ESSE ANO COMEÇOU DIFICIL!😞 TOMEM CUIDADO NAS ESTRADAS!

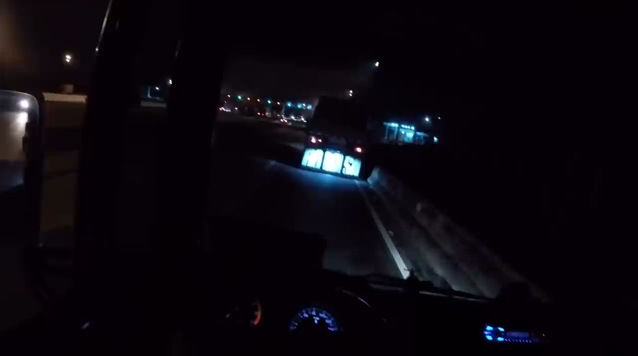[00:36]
ai, ai, ai Que medo de não parar Cê tá doido?
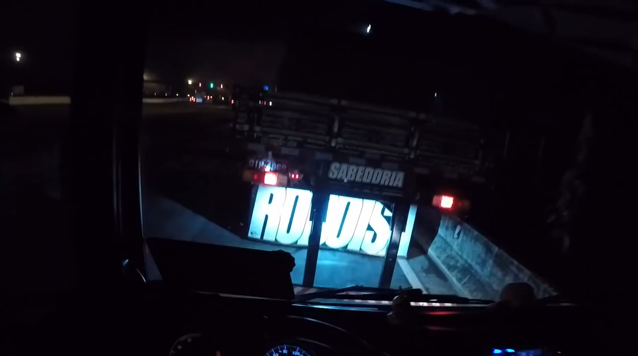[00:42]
Olha, olha quem eu achei, ó Edivanzinho E o Noi aqui pra querida O meu xará